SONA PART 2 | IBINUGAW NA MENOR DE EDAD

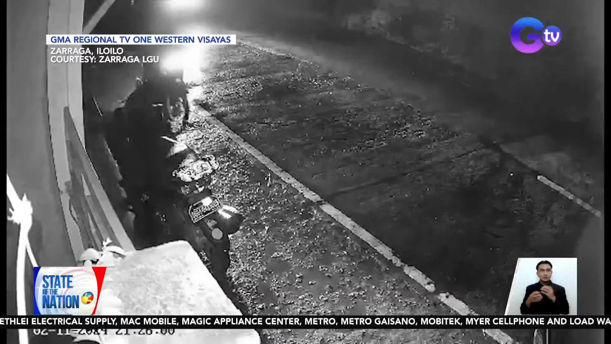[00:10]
Sa kuha ng CCTV, nagmanman muna ang sospek bago kalikutin ang nakapark ng motorsiklo. Maya-maya, tatlong lalaki ang lumabas sa bahay na nakamonitor pala sa CCTV.